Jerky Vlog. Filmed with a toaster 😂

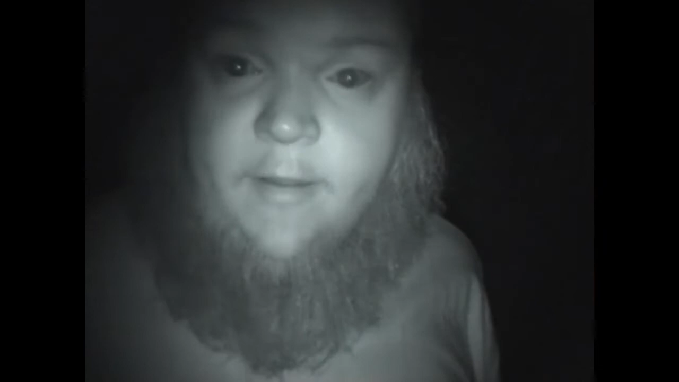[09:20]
All right, so as you can see, we are in night shot mode on this thing. So we're going to try and check the jerky. I don't know how it's going to work, but we're going to see how it's looking.
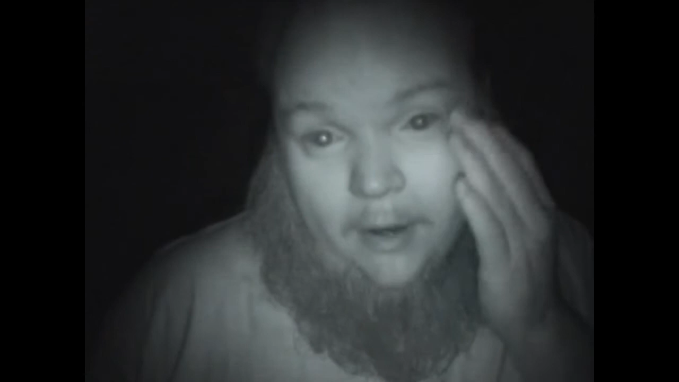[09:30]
Let's see. We should be able to see the grill and stuff here. I'm going to try and angle this thing down a little bit.
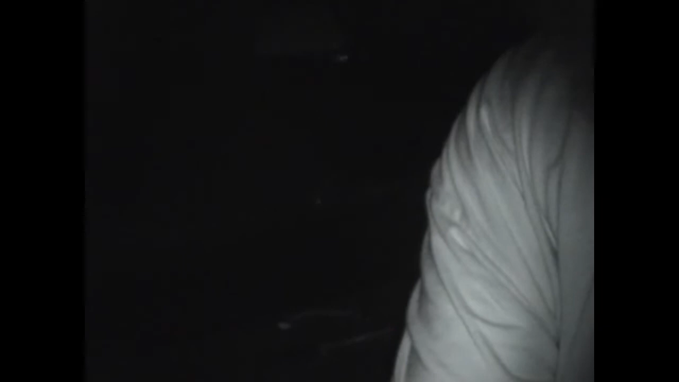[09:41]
I don't know what I can actually see with it. It's hard for me to see the screen. Probably has my hand there, so the grill is right here.